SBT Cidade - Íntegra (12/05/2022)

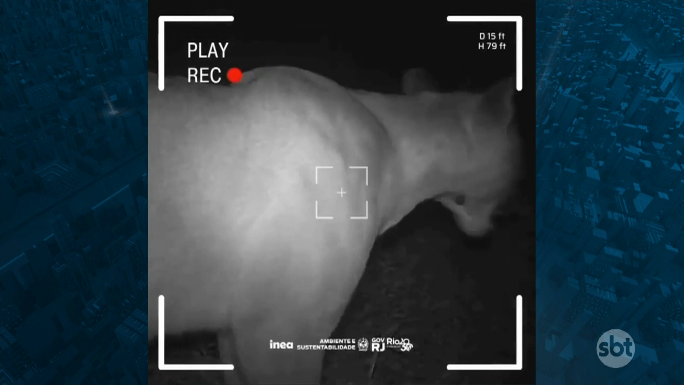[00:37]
E o flagrante de uma onça parda circulando pelo Parque Estadual dos Três Picos, em Nova Friburgo.
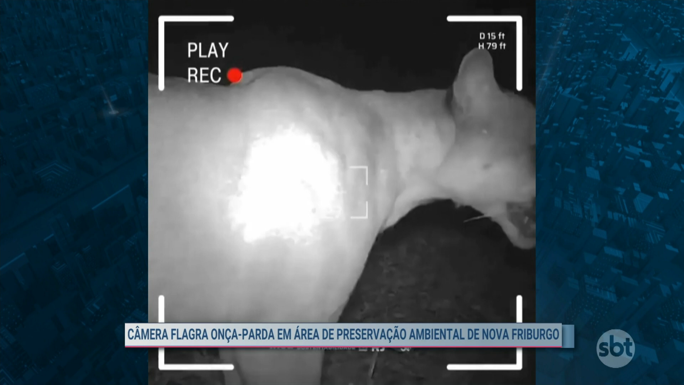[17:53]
Armadilhas fotográficas flagraram uma onça parda da espécie Puma com color no Parque Estadual dos Três Picos, em Nova Friburgo, que é o maior parque estadual de preservação do rio, administrado pelo INEA. Olha aí, gente!
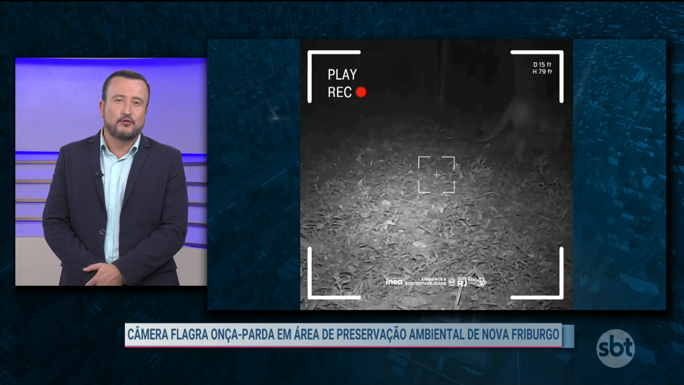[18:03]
O animal é o segundo maior felino do continente americano, está ameaçado de extinção. Existem em todo o parque 20 armadilhas fotográficas usadas para observação e identificação das espécies. Através delas, é possível descobrir a quantidade de animais no local,
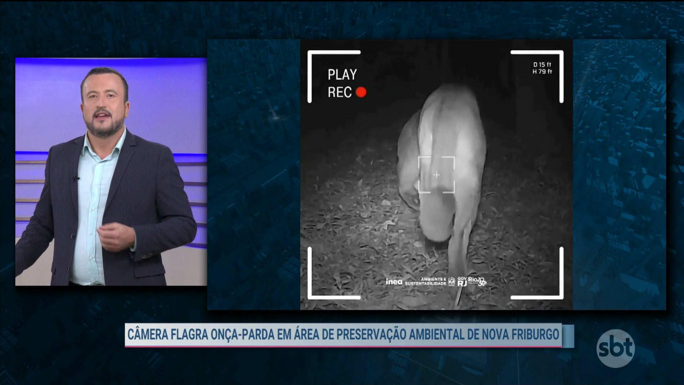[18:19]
os atos alimentares e até mesmo se são animais solitários ou se vivem em grupo e fazem todo esse monitoramento aí. Olha que bonito! Parabéns aí ao trabalho!